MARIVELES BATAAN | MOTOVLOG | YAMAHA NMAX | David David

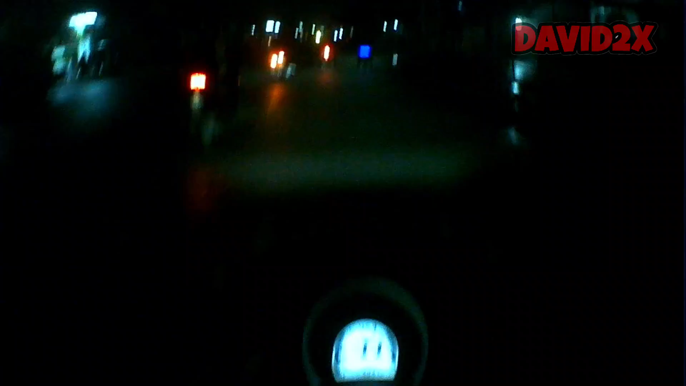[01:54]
Ang oras pa lang natin ay, Ito, 4.53. So, palig ako na lang kayo mamaya.
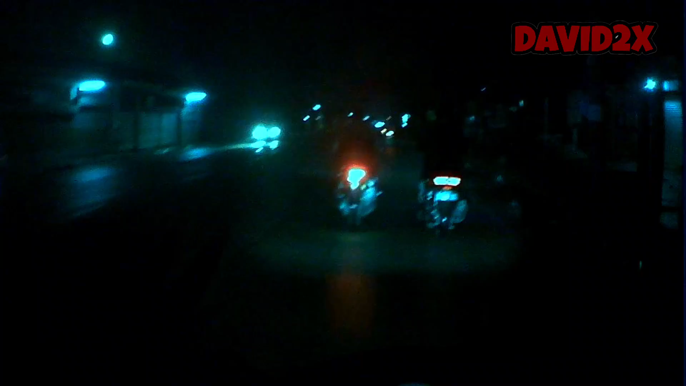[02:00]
Kasi, hindi rin magkano makikita yung mga view. Kasi, madilim eh. Parang hindi rin maka-enjoy. So, mamaya na lang siguro. So yun, mamaya lang.